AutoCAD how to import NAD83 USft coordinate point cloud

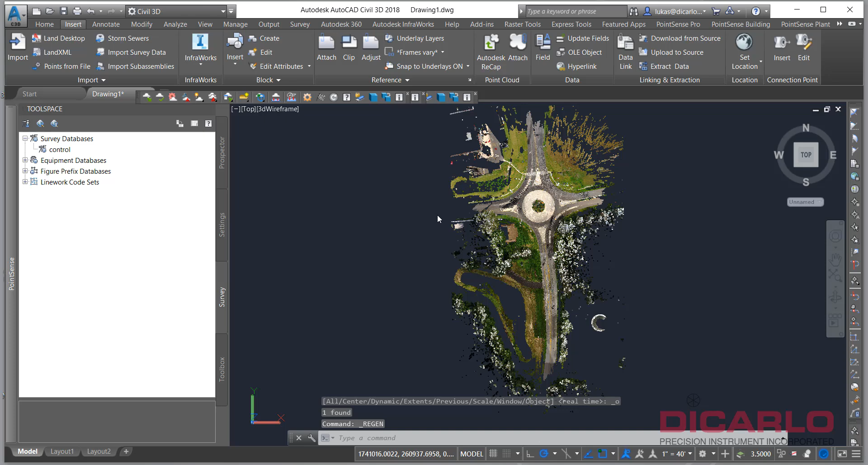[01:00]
in the software that allows you to do marrying control with the actual laser scan.
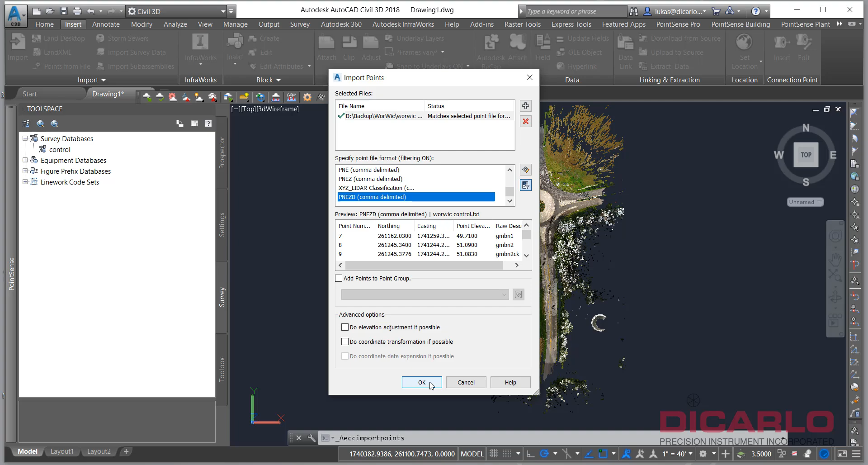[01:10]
Over here, I'm bringing in the control that was done by a survey company with a total station.
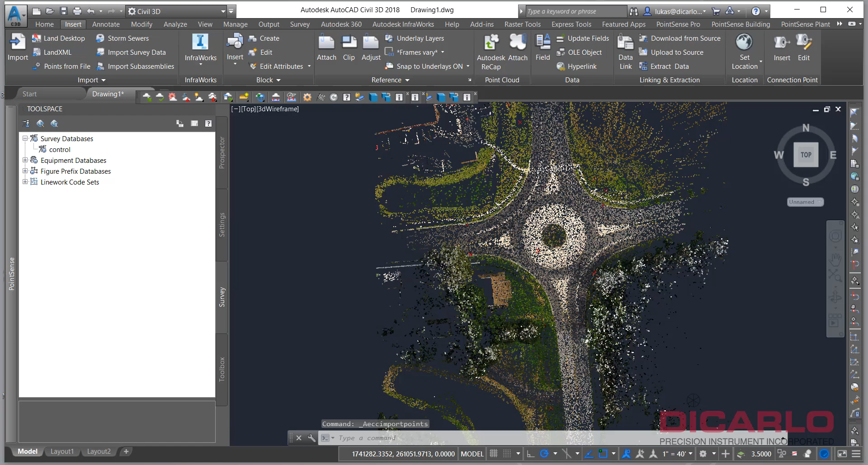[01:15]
And you can see that when you actually start zooming in
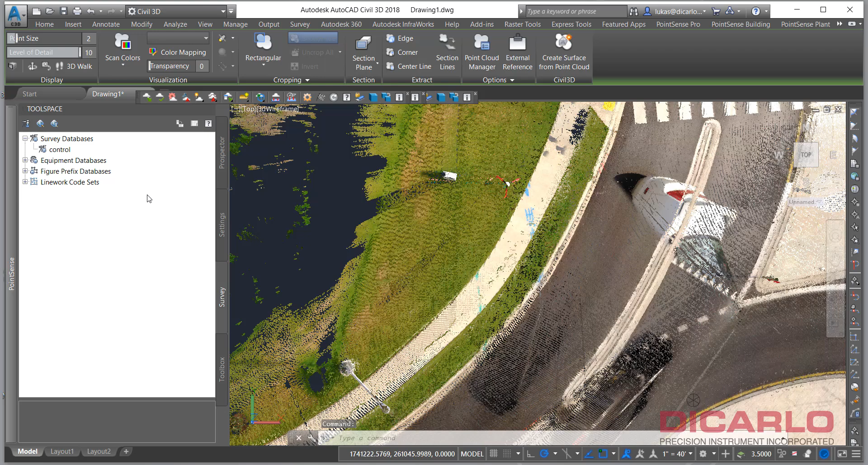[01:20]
and turn off the actual point cloud, just for visual clarity, you can see that the actual little X shows right on top of the target that in this case was a spherical target on a tripod.
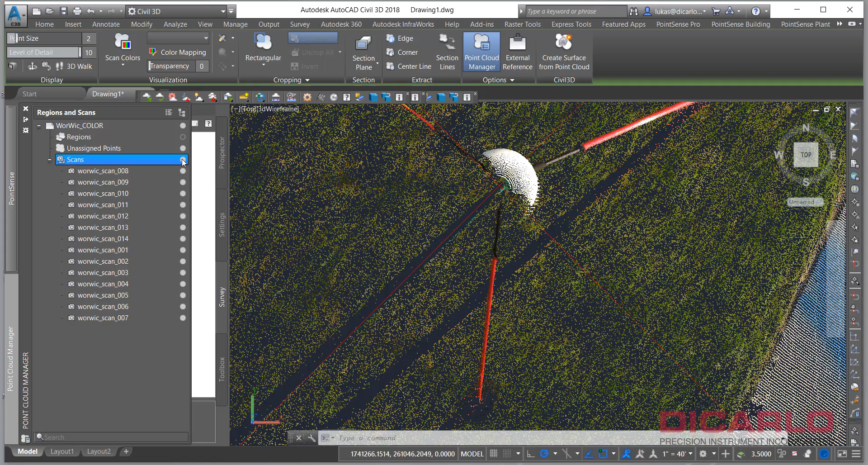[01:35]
Turn it off again, just for showing you that it does line up.
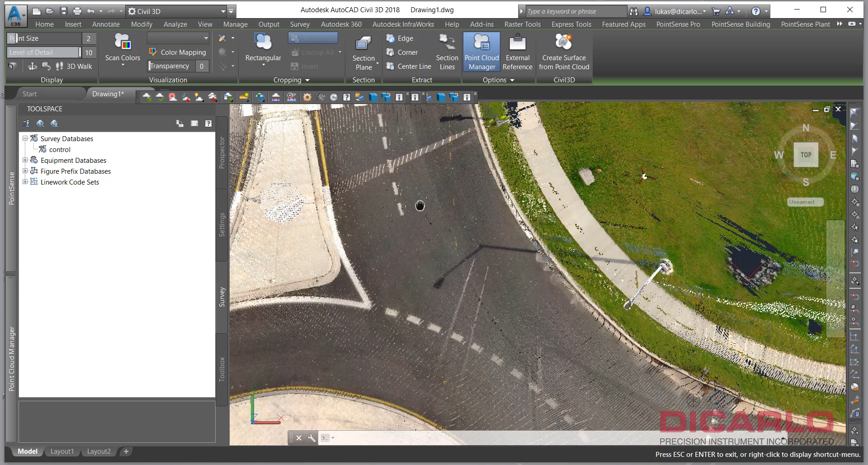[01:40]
If stuff doesn't really line up, it typically means that there's a scaling issue. Rotation usually isn't a big deal,
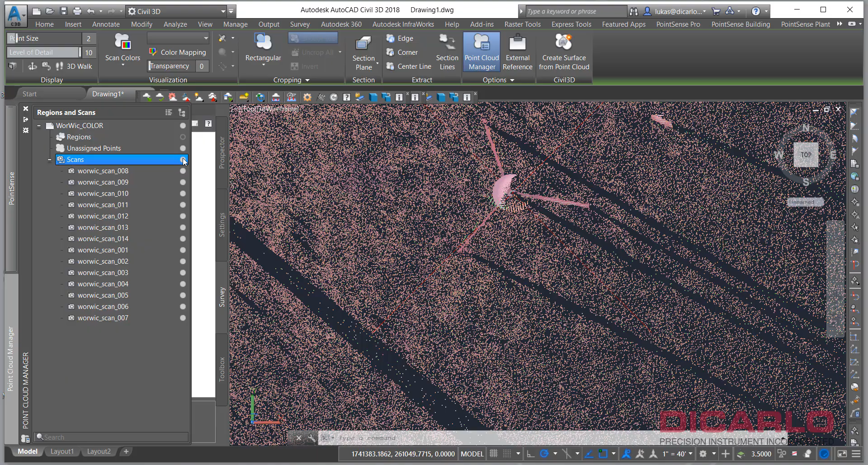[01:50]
but scaling because international feed and US survey feed are different in these large transformations which are inherent in the state plane coordinate systems.